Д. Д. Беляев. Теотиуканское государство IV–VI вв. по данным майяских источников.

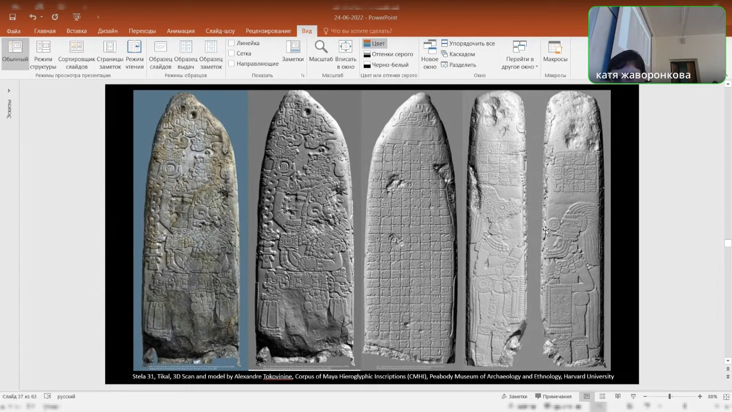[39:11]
Да, значит, это ну, как бы, да, отпечатки с трехмерной модели, которую в 2013 году выполнил Александр Токовинин, когда мы работали вместе с Тикали. Значит, да, и вот эта надпись, она для нас очень важна. Почему? Потому что она изображает, собственно, правителя, значит,